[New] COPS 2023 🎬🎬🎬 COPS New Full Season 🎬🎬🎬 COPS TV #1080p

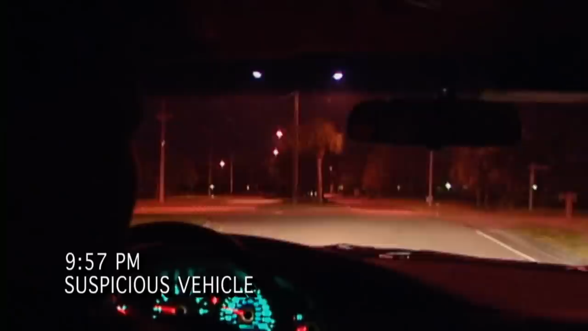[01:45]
I'm not sure if this is a gated community or not, but he's sitting at the entrance.
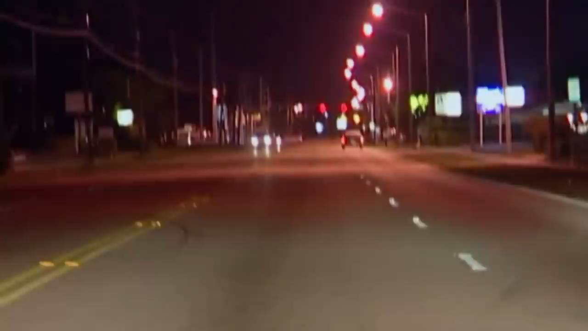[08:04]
I believe I might be behind your caddy, maroon in color. We had a burly to a vehicle, and there was a maroon caddy involved, and I think we're behind the vehicle now.